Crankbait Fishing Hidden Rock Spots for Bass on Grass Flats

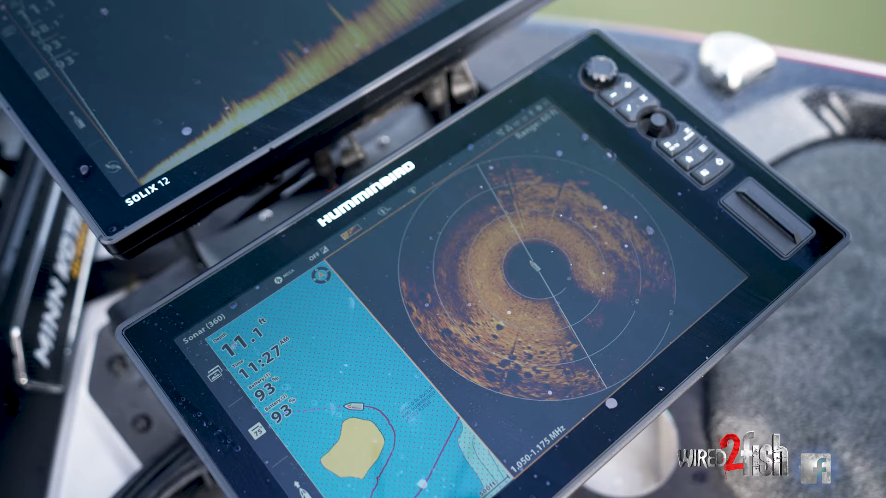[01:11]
so i was just fishing down a little grass edge here and saw a couple boulders on my 360 actually in the
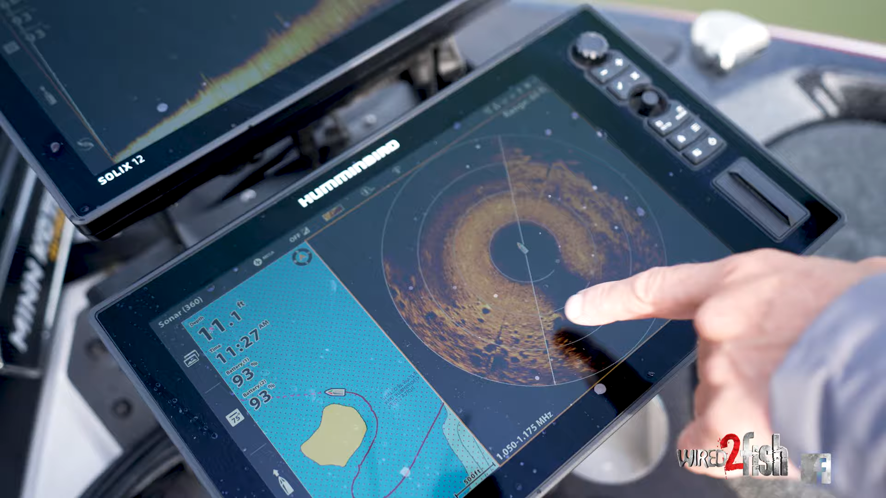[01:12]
On screen: depth 11.1 ft
grass flipped in there caught a couple fish got a couple bites and drifted off of it so i figured i'd go ahead and fire up the big motor and take a take
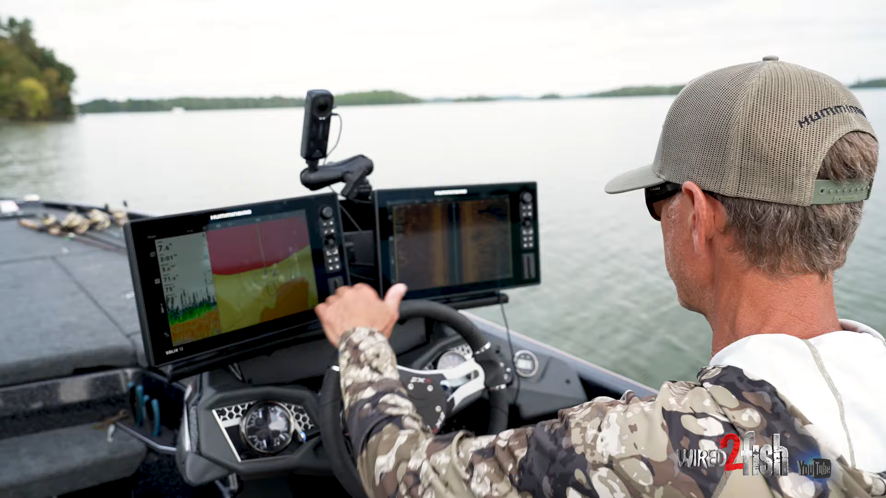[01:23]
a run by it with the side imaging kind of show you what ideally you're looking for on a big grass flat in a hard spot a
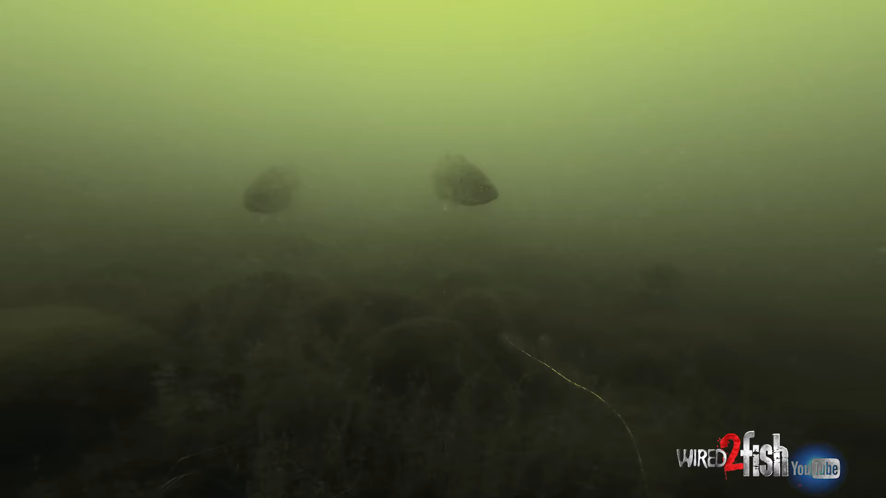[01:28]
hard spot and grass is like a magnet to bass and this is what we're looking at right
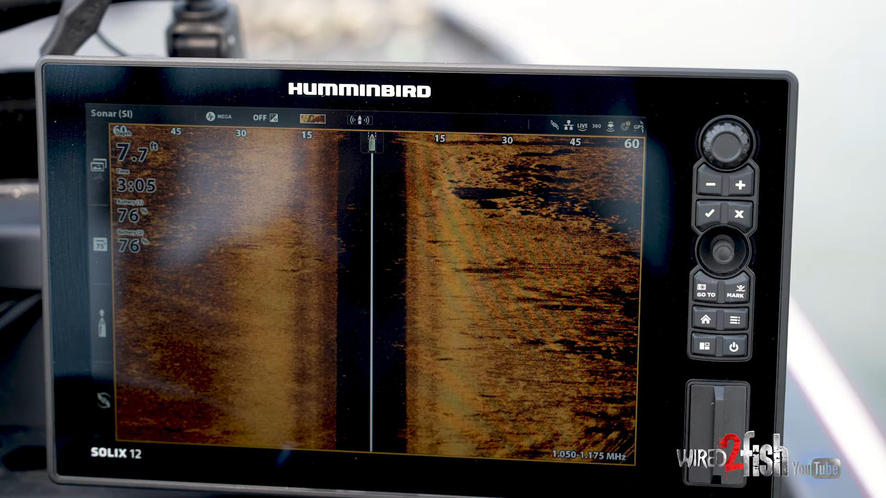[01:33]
On screen: depth 7.7 ft
here is you know there's just a couple big boulders sitting on all this grass
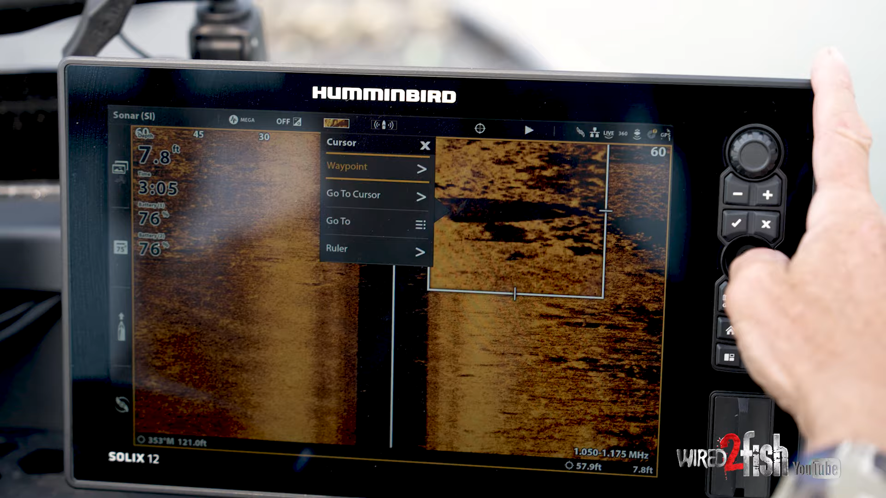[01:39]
and this is a massive massive grass flat and this little boulder area is
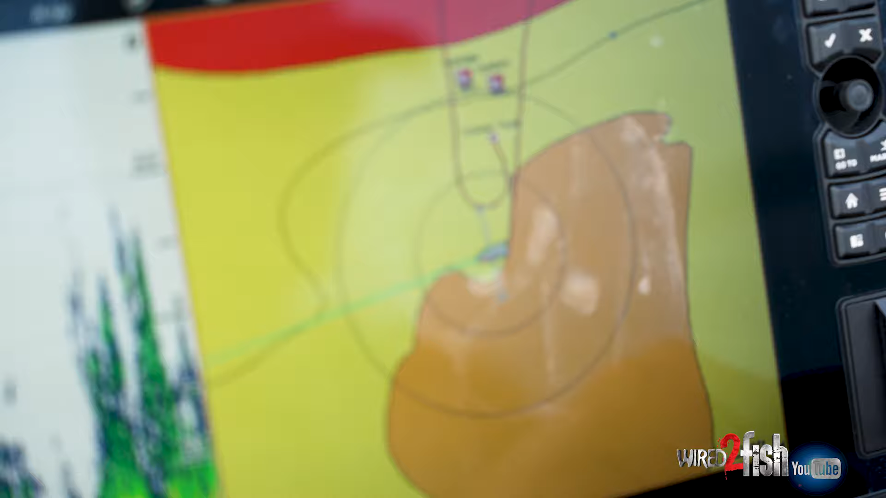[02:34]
like to run range rings each one of those rings is 100 feet and then the two little lines which you can overlay
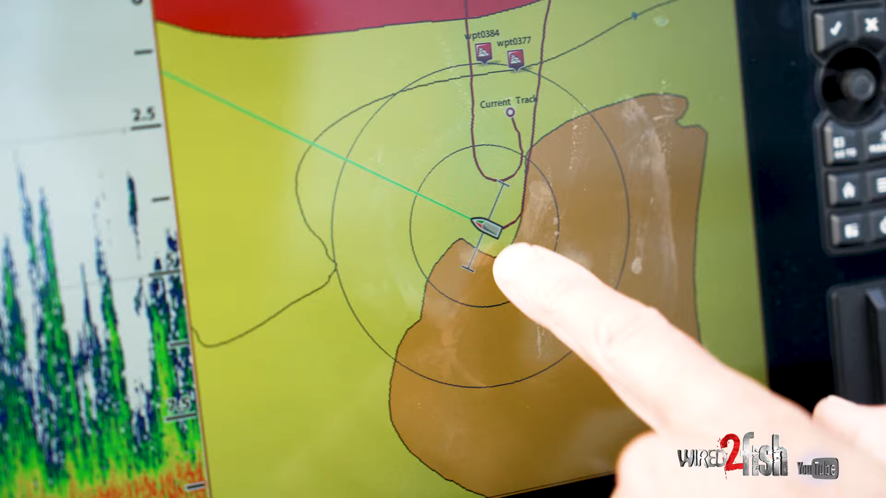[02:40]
on your boat icon on a solix are actually your side imaging range
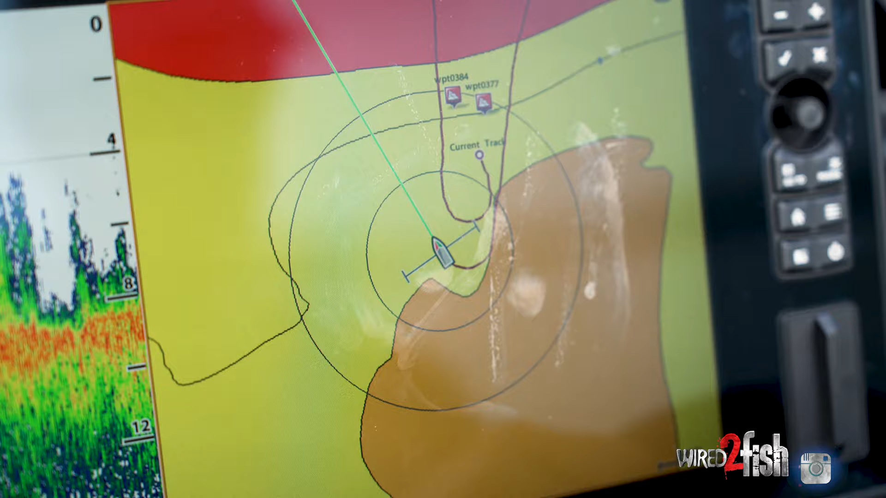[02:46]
so whatever i set my side imaging range to whether i increase it or decrease it it will actually compensate with those lines so i exactly know how far i'm looking out to the sides when i go by a spot so if i'm running a sweeping pattern back